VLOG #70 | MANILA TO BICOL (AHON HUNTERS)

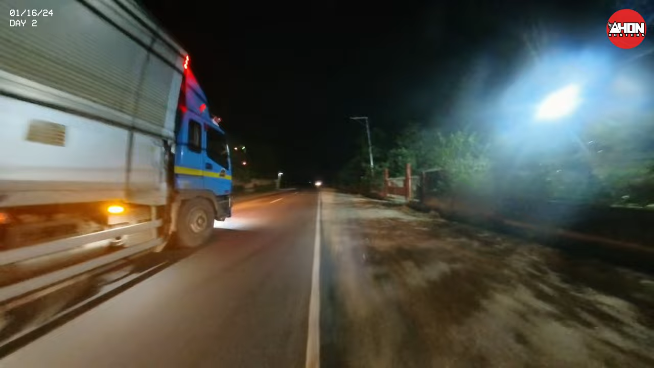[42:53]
Walang lubak yan. Kadalasan yan. Goods yan. Ayan o. Oh. Hindi naman kayo babanggain eh. Basta may ilaw kayo ah, kompleto gamit nyo. Undan nyo lang yan. Iwasan kayo yan. Oh, ayan o mga bus oh.
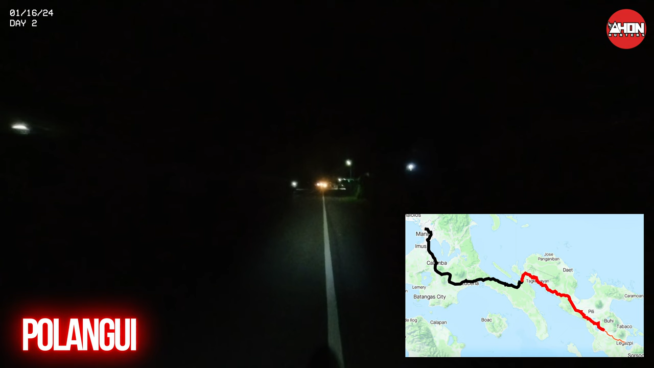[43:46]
Sorry sa video ah, madilim po ah. Nag-ilaw dito eh. Time check, 8:43 or 14 kilometers na kami.
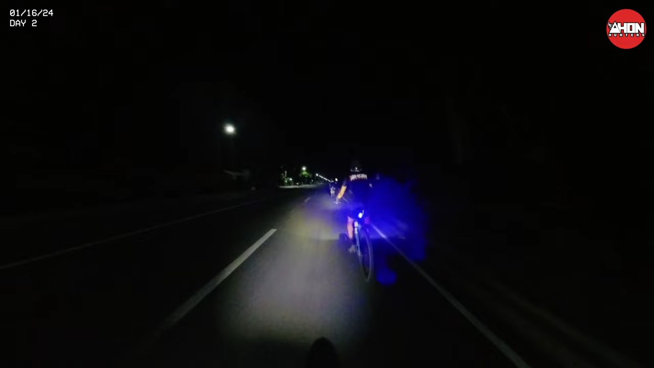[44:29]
Mga kahon, yan o. Ito po yung headwind, ganyan po siya kalakas.